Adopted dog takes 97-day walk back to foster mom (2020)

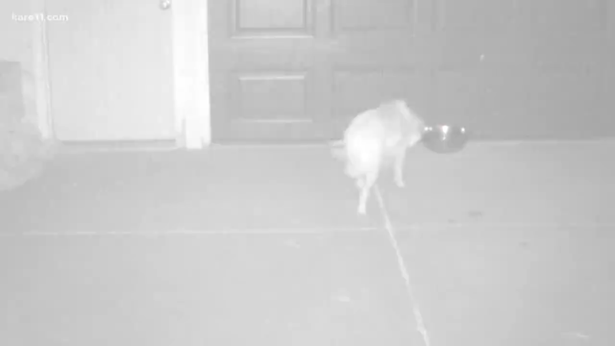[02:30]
And sure enough, Susan's dinners kept bringing Zelda back,
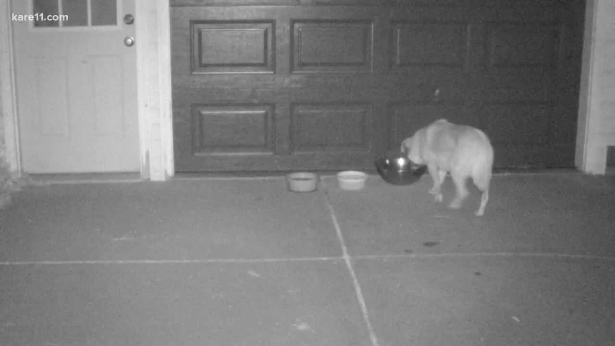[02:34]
captured here just last week on a trail camera set up by Nikki and Kathy.